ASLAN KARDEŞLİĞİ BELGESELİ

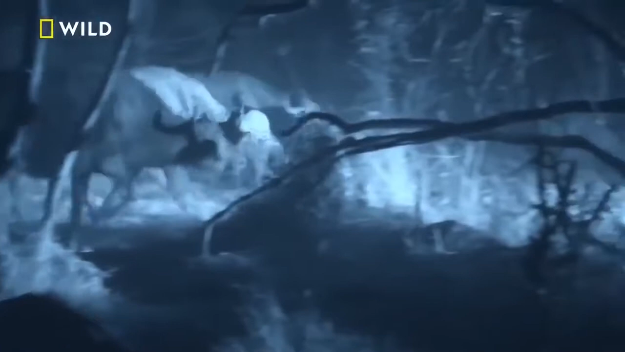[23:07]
Öfkeli bir erkek barikatı hala yaralı dişiyi koruyor.
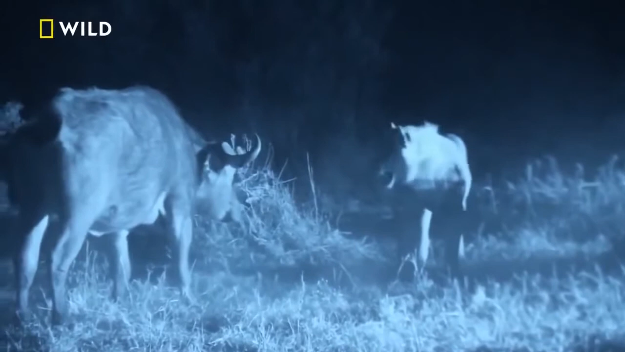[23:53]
Sürü yolda. Leo'nun şimdi saldırması lazım. Max sorunu çözüyor. Tek başına sürüye doğru koşarak onları erkek kardeşinden uzak tutmaya çalışıyor. Leo hamlesini yapmak zorunda.
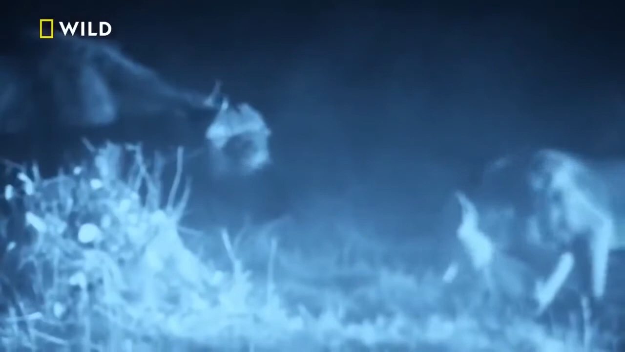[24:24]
Boğazına atılmak için bir boşluk yakalaması lazım. Max sürüyü uzak tutuyor. Sonra kaçıyor.
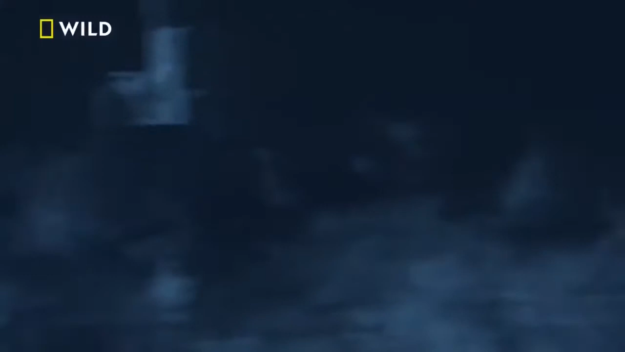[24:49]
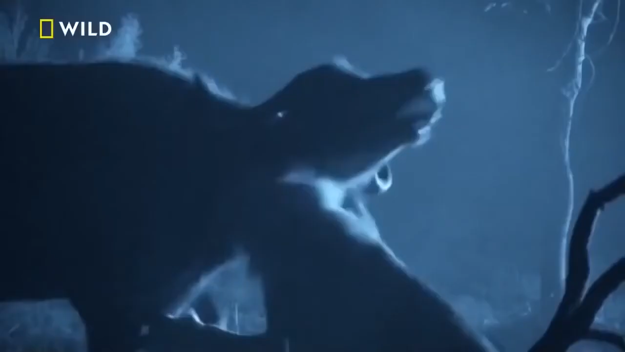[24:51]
Leo ineğin soluk borusunu yakalıyor. Ama ısırığı onu susturmaya yetmiyor. Zaman tükeniyor. Sürü geri dönecek.
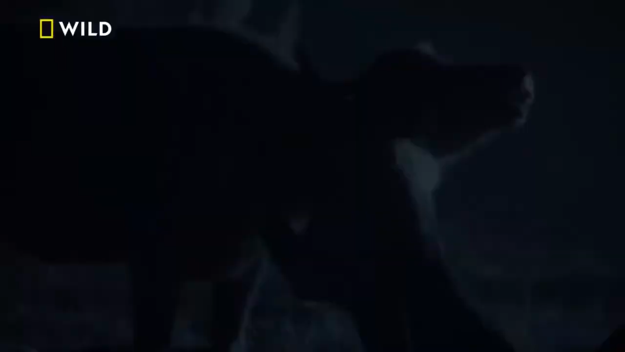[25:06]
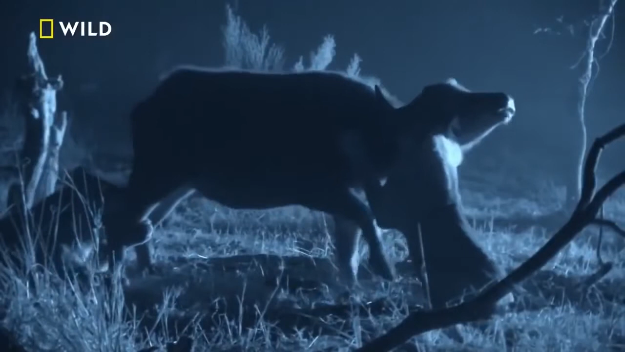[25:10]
Kardeşler tek başına sürünün hücumunu savuşturamaz. İlk kez bir hayvanı alt ettiler ama daha bitmedi.
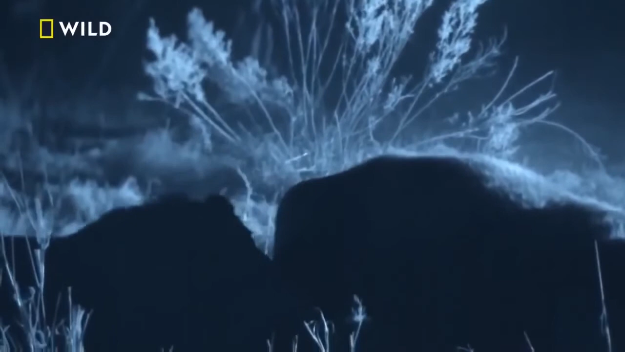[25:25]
Bu akşam bufalolardan daha karanlık bir tehdit var.
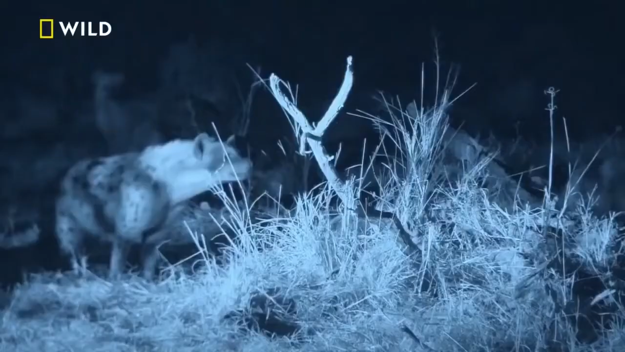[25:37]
Sırtlanlar da yemek zilini duyuyor.
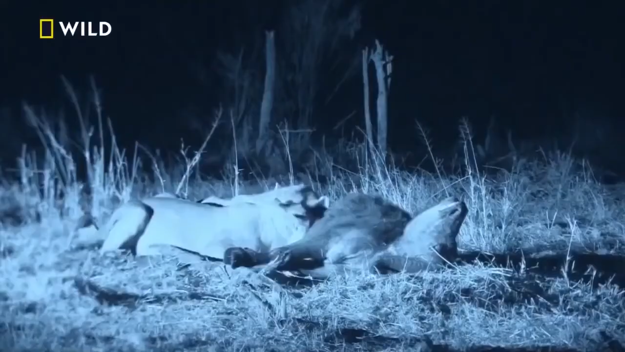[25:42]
Sayıca üstün olan hırsız istilacıların şansı daha yüksek.
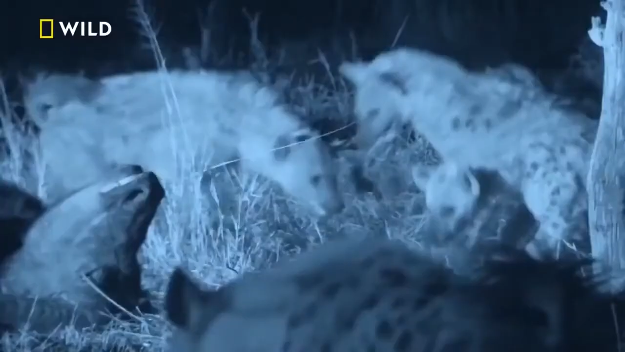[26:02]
Leo bunu dikkate alamayacak kadar aç. Max kardeşi yiyebilsin diye tetikte duruyor. Ama onları sonsuza kadar uzak tutamaz.